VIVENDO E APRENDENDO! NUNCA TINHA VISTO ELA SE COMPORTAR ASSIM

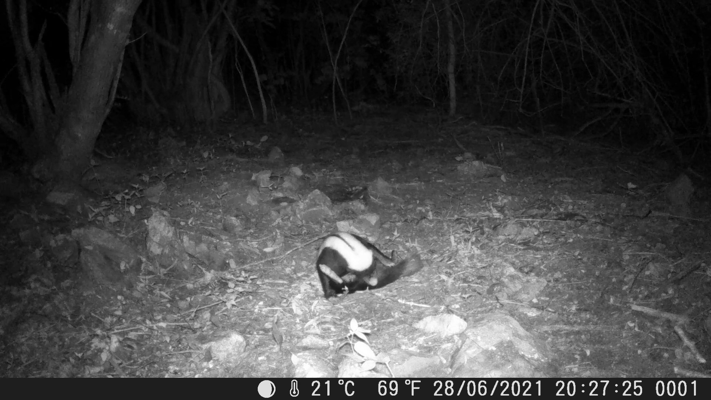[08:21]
O primeiro foi desse cangambá atacado por formigas. Depois ele some noite adentro. Depois juritis e a gralha cancã cantando, mostrando que está por perto.
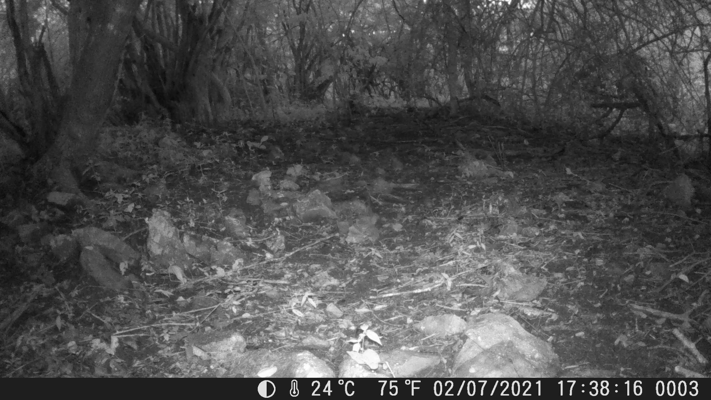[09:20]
Eles vão embora e o que resta é o canto dos grilos. Um pouco mais tarde, o mocó pula em cima de uma pedra e fica ali mesmo. E mais uma vez, os grilos orquestram o momento. E por aqui eu encerro mais um vídeo.